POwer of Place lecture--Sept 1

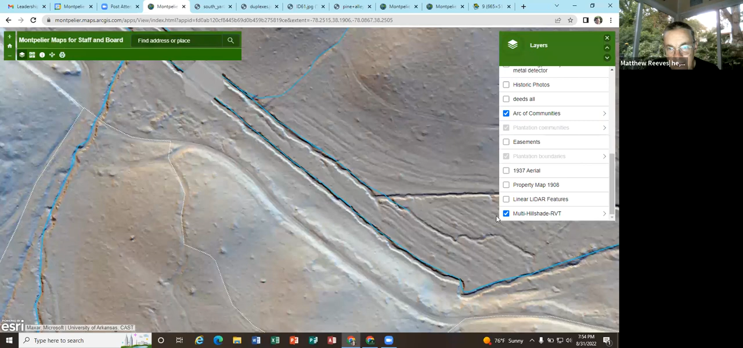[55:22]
production had washed into these gullies. But then you've got plow scars all through this area that indicate that these areas were being worked based on the nails that we found up at the tobacco barn in the 1820s and 1830s.
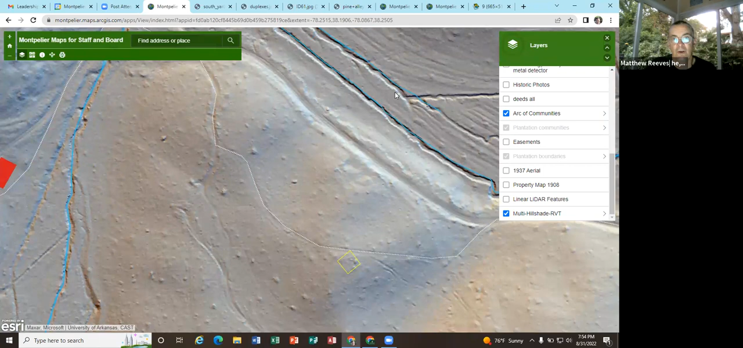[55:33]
So what we're able to discover out in the East Woods, and again, this is, you know, all in woods today, is that all this were wheat fields in the upper areas, tobacco fields in the bottomlands.
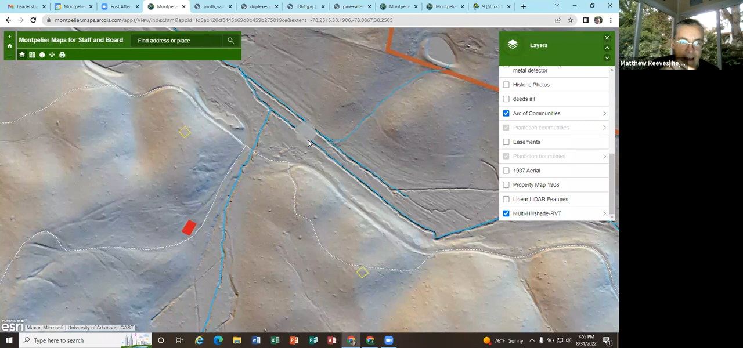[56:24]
Beck writes him back and says, you know, when I dug those, and he's a slave owner, when I dug those canals, we then covered them with stone and then put soil on top. So he's using the first person to describe the work that his slaves are doing. And Madison's writing him back about talking about, you know, what he's going to be doing. So, you know, the slaves aren't mentioned at all. But when we did the work on this area,
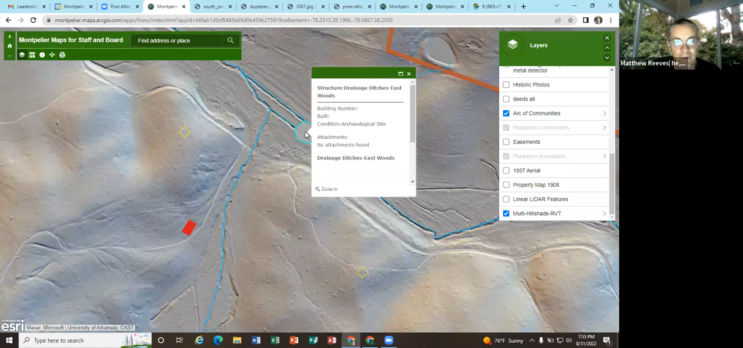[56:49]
what we discovered is that these drainage canals, this is one of them right here, they've remained open and have drained these bottomlands since they were abandoned in the 1850s.
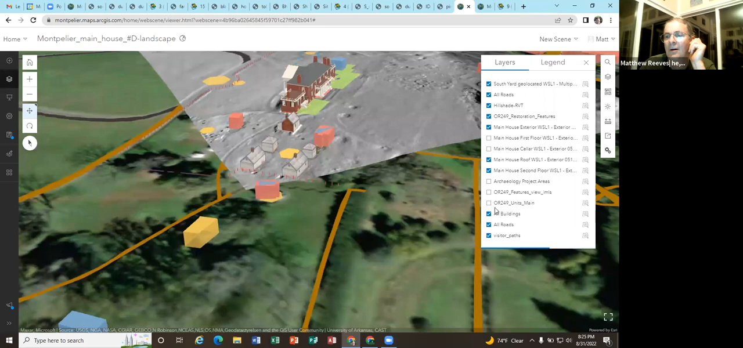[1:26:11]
I'm going to turn off the hill shade here, is we've got this map in a 3D environment as well.